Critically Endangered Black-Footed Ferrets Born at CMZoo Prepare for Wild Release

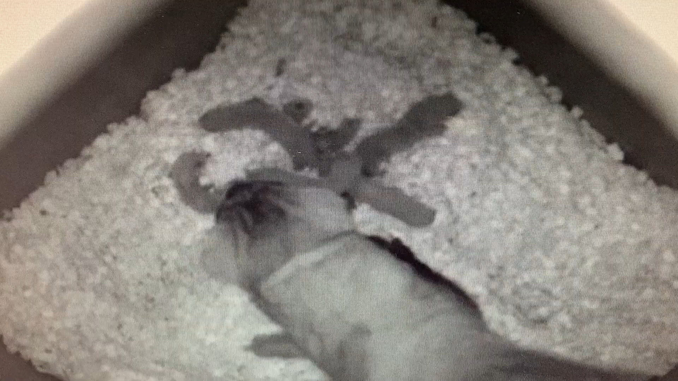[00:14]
After 42 days of gestation, once they're born, they're usually the size of your pinky finger. They're blind, helpless, they make little squeaks, they have a little bit of white fuzz.
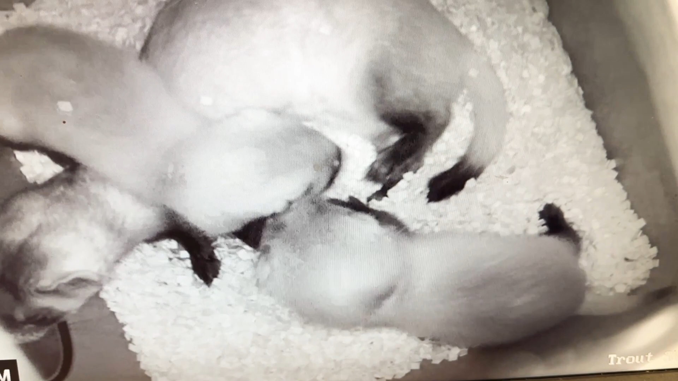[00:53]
they really don't look that much different than the adult form of the black-footed ferrets.
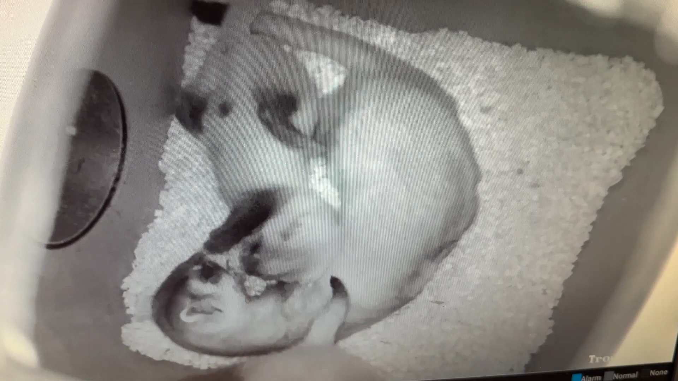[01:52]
It looks like just toys that we put in there for them, but we try to do different shapes and sizes and just to sort of get them to think about how they might maneuver to get away from a predator or when they are hunting prairie dogs in the burrows. It is important for them to learn how to hunt, so we do introduce live prey. Mom will actually help teach them how to explore that at this stage here at the zoo.